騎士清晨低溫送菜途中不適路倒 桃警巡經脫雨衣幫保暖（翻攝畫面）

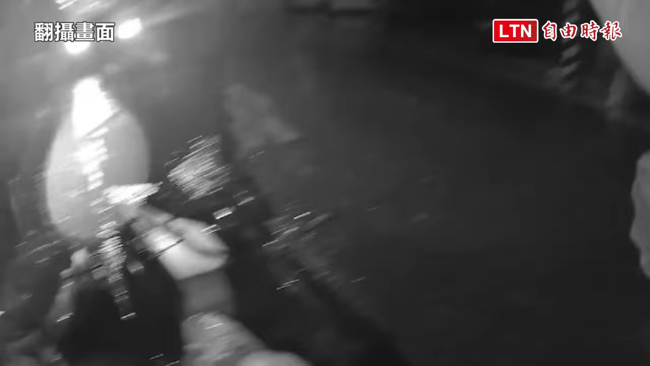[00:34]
应该是因为是一个，我们是派出所，然后巡逻的时候看到一个阿伯倒在路边。
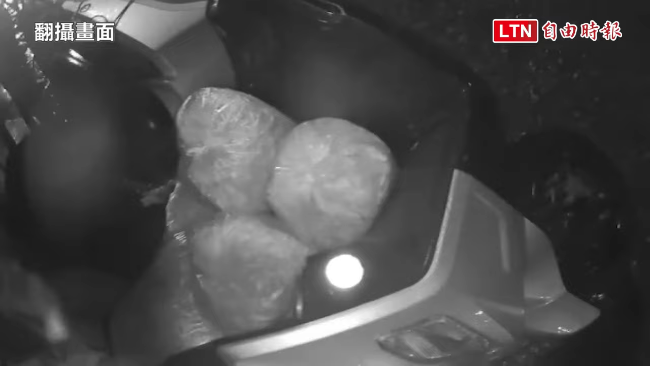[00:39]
他是车、机车跟人都倒在路边。